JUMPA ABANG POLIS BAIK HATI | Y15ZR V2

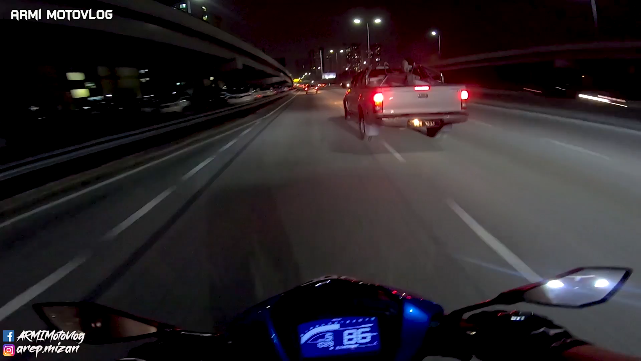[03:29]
Terima kasih tidak terus menungkah masuk di situ. Kita nak keluar ke sini. Lepas tu. Wop. Naik obat ha. Dia ada masuk kiri. Masuk kiri dekat mana ah? Aduhai.
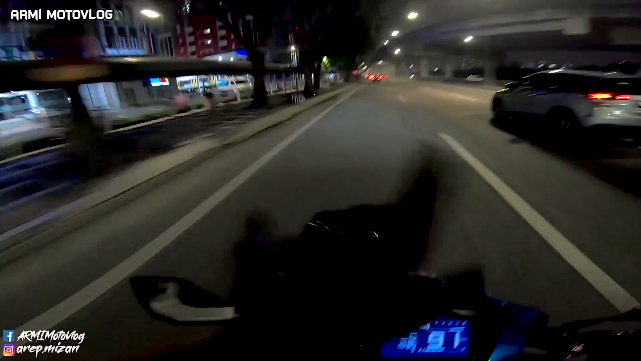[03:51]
Rasanya depan lagi. Dekat sini. Sinilah masuk kiri.
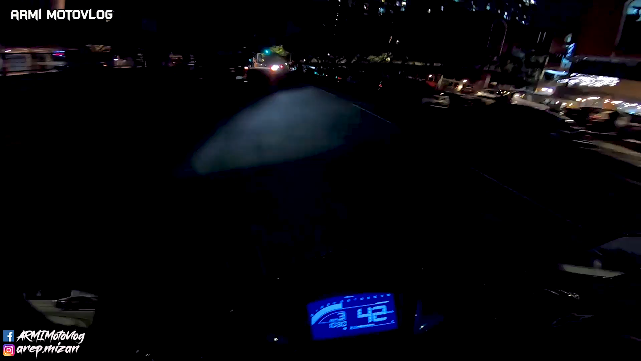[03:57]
Okey, lepas tu kanan. Mana? Cepat bang. Kamu.
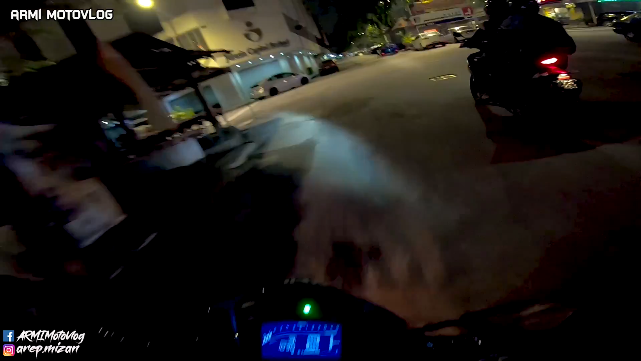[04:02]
Aduh mak kau ni. Aduh. Aku nak ke kiri bang. Okey, tak ada masalah, teruskan ke kiri. Kau ke kiri, aku ke kanan.